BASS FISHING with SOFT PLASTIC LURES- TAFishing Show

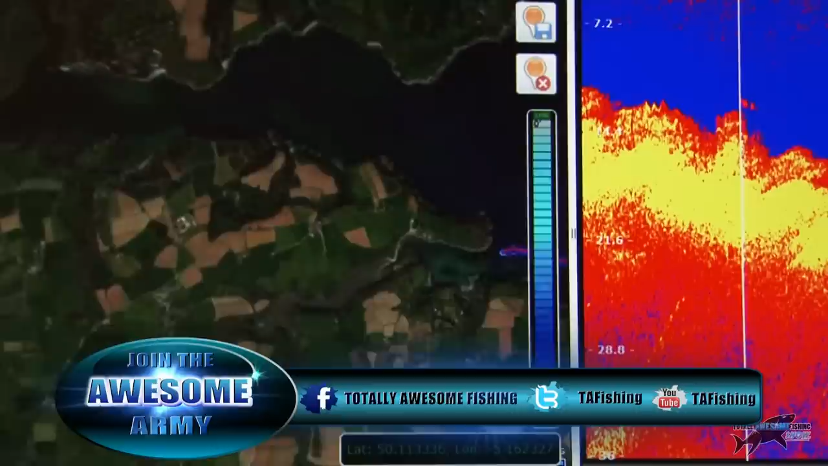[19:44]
Anthony Bay now if I just pop in there just briefly you'll see this is at low water and this is quite handy because that's when I actually did the sound from low water about an hour up
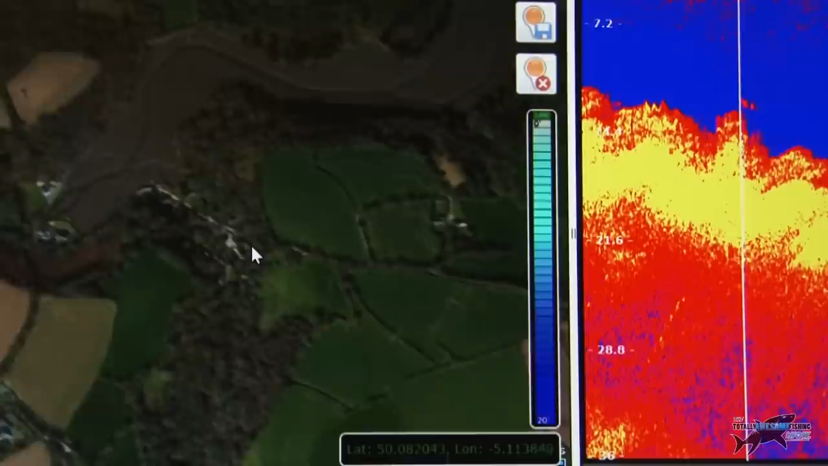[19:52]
didn't I said I was about an hour into it maybe one and a half hours you can see there there's the mudflats there's the mudflats there's the feeder channel going along that feeds in there's a little boat to give you an idea here that's the feeder channel I'll pull it along it then splits into two other channels and you can at high water actually take a small
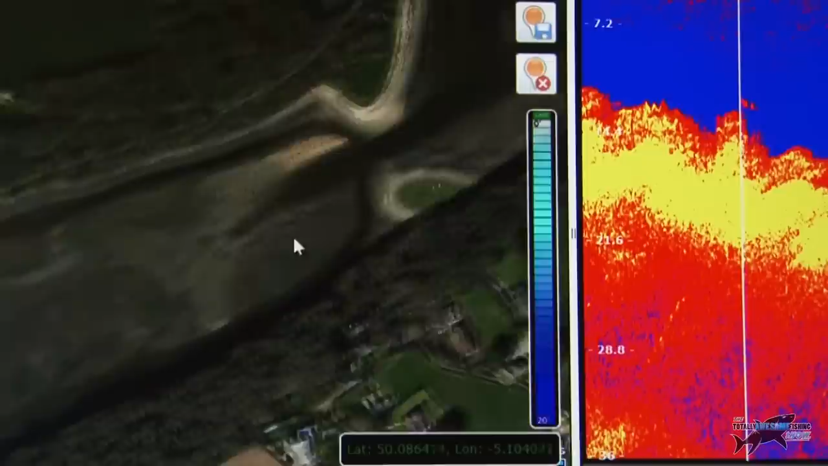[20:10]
dinghy up there and you can fish for stuff like small tiny little bass and mullet it splits and it goes back into a joint here's the main part of St.
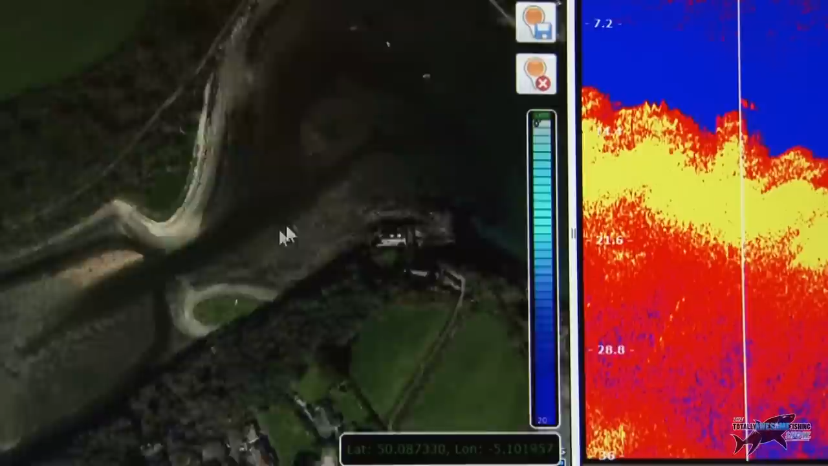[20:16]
Anthony Bay which everybody knows and this is where I launch a little dinghy from and
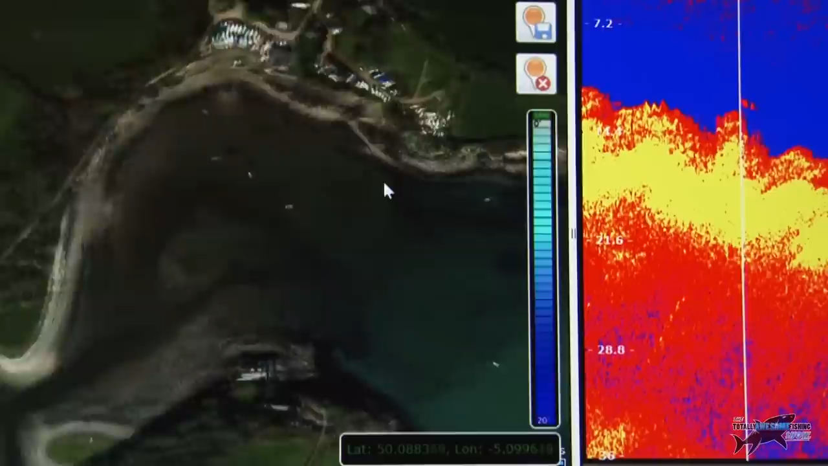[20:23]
then if I just pull back a bit it's where we go out to sea now you can see here this is where I started the track log that's where I started with low and sound I started up there and putted my way around here there's a little reef goes out of the water here so all boaters be aware there's a reef there bear in mind
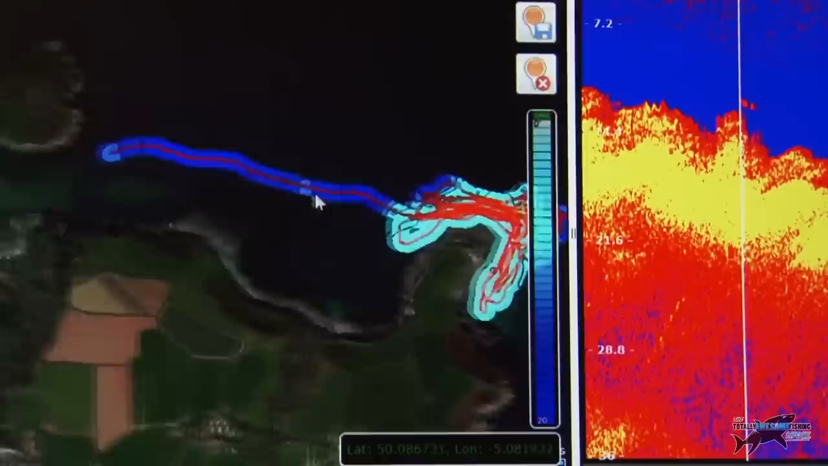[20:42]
this is low water now you should be able to see here from this bay a peninsula going out quite a way there sticking out from that segmented area of fields here cliffs etc you can't really get down there well I suppose you could rappel down there if you're a rock climber but that's where I was fishing backwards and forwards backwards and forwards around that peninsula I'm going to pull it in
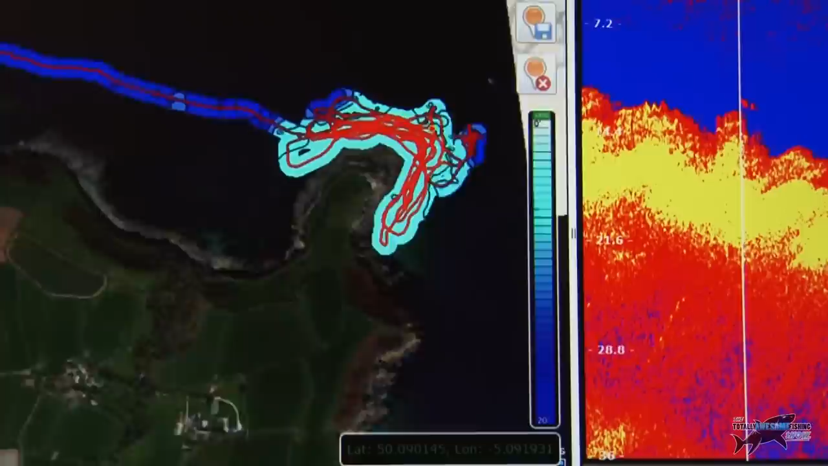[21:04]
a little bit more just centralise it now I'm no techno wizard here so you'll have to live with me now some of you might actually notice here's the green of the grass that's the hard land this is low water I cannot echo sound this because I'd need to be walking around with the echo sound in my hand it is bone drivey tide is out however you can see from the picture here there is a circular coast guard lookout point station whatever you want to call it of near point this is near point okay so high water
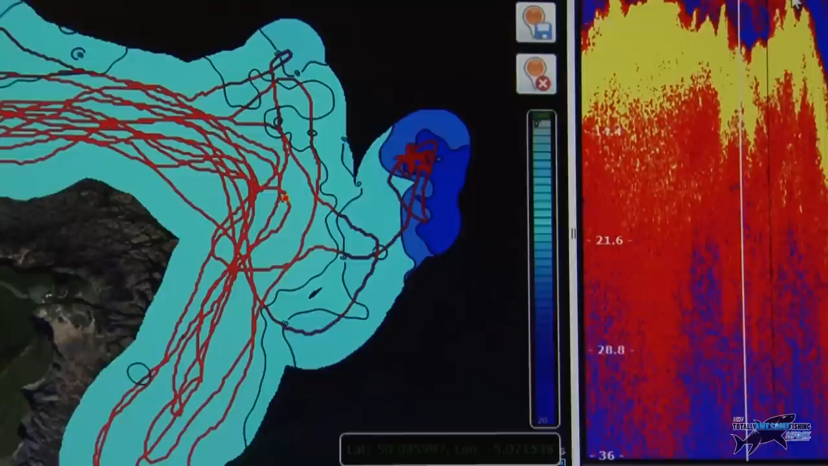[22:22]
or that line there equates over here on the right to the echo sound that I made now it's very very shallow there so you have got a lot of noise a lot of interference there and perhaps maybe per chance I might not have had it on the right setting for such shallow water with weed because there is weed there but you can see it's very very pinnacally now if I take if I just pull that across and I pull the screen up a bit you might be able to see just there it's got track now if I pop that track off you can see there's just a dot where the boat is at the present time well it's not there Graham it's it's up in the harbour don't be silly man the boat is there on this particular picture at that particular moment in time if
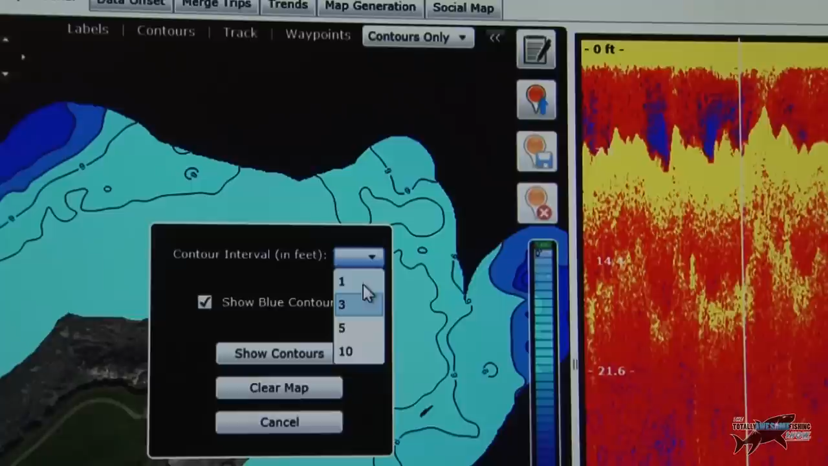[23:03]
I come further up to where it says contours I click on contours I've got intervals in feet there now if I click on one foot contours every one foot watch this one ladies this is good show contours
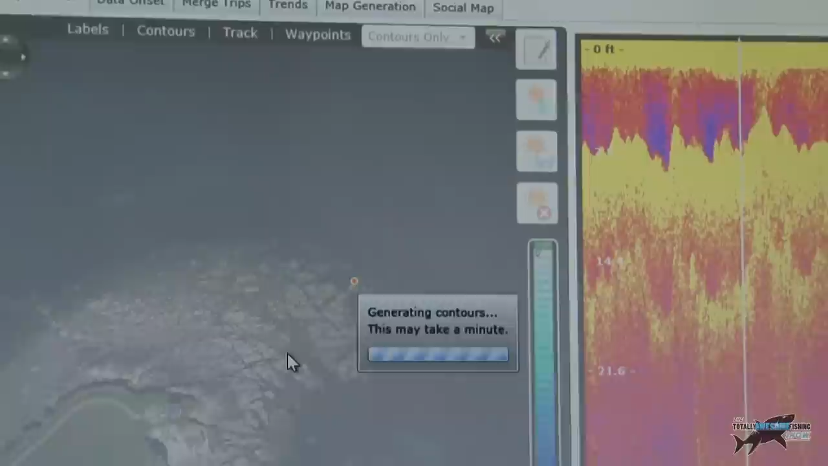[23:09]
it generates that lot now that's far more interesting I think you'll agree but what I did find if we've and I've fished here for several years if we pulled the lines we trolled up and down this side pretty well on these states of tide that was a good taking area for bass however if we went this way from about here there's the coast guard station so almost due north from the coast guard station that way we didn't get well rarely got the bass strikes there